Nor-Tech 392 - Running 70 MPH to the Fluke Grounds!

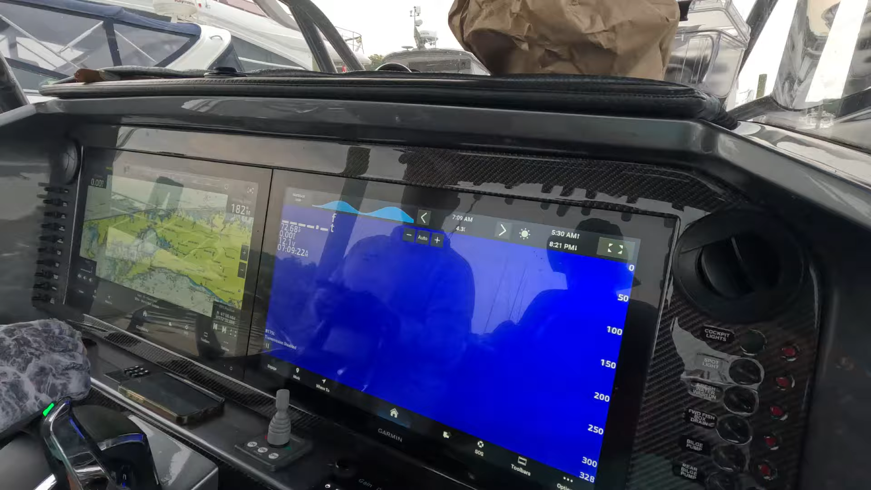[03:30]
All right, and We're about to leave, but let's look at the helm. We have twin 24-inch Garmins here.
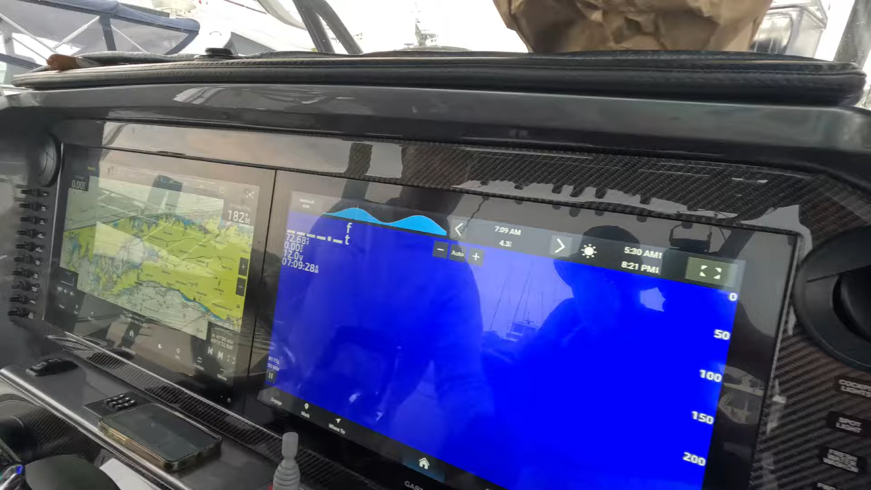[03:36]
Beautiful screens. Nice black layout here. Reduces the glare.